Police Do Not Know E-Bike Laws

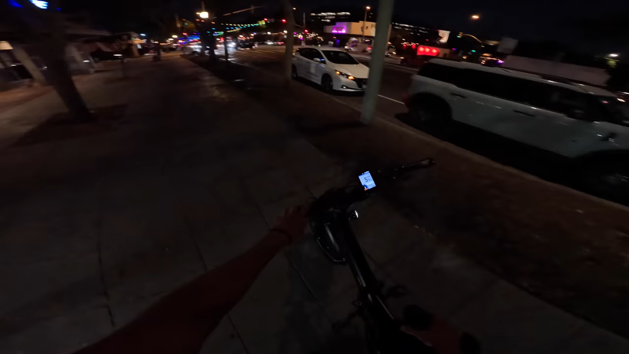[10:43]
oh my god I just realized I started riding it on the sidewalk immediately after they said that's the one place I can't ride it